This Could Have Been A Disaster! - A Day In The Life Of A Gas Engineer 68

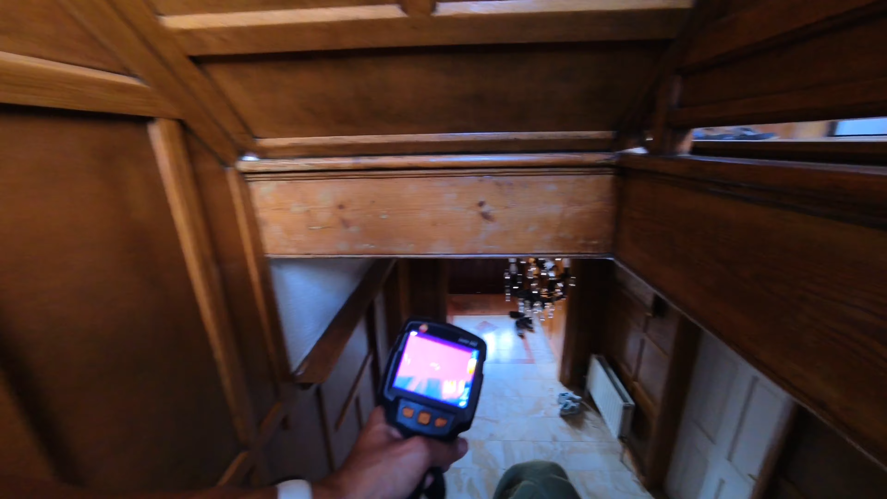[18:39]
and then from here it picks up the pump and blah blah blah blah blah yep so
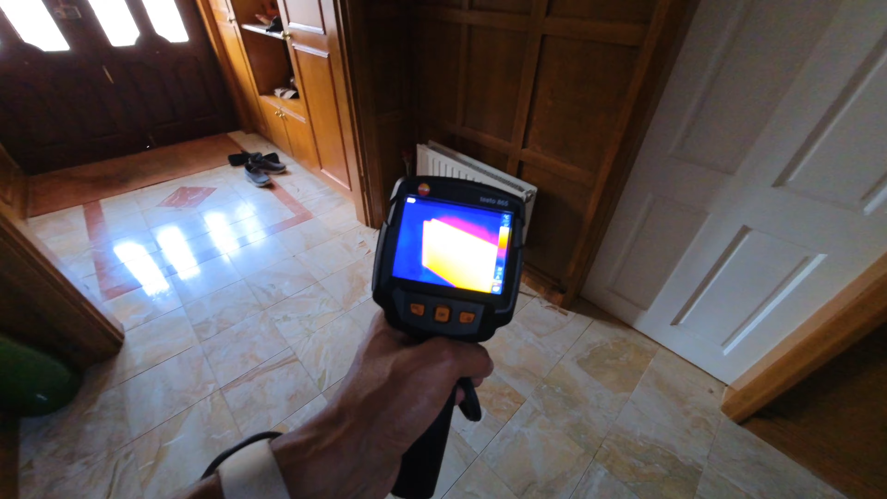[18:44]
that is all looking good as soon as sam's finished up doing
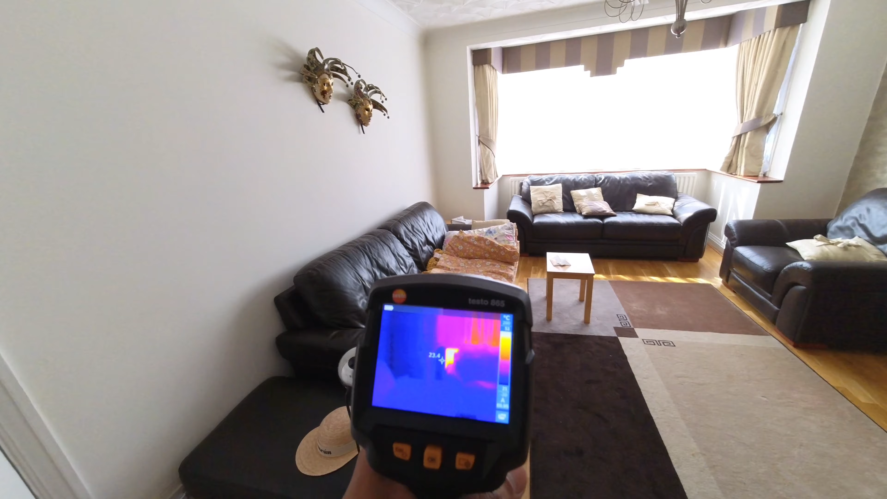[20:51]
so in here yeah that one's nice and hot
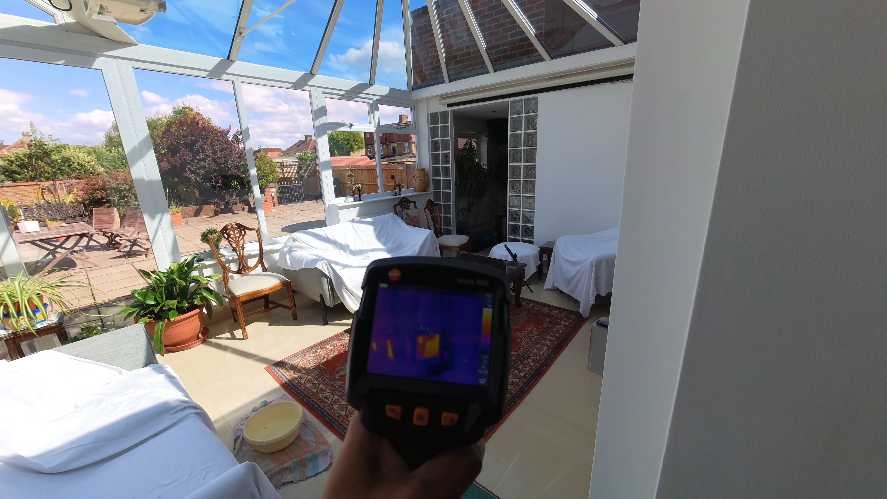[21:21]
towel row obviously towers they reflect a lot of heat but